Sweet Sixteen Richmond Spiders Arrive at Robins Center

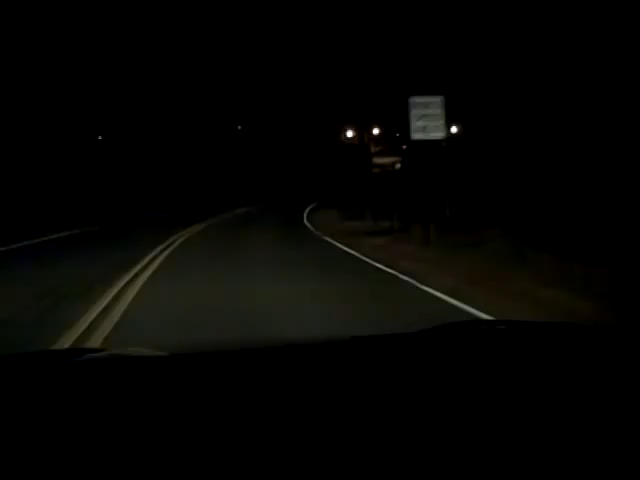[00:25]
Not a tremendous amount of traffic on the road leading up to the Robin Center. Hopefully these Spiders are up here, will be up here sometime soon.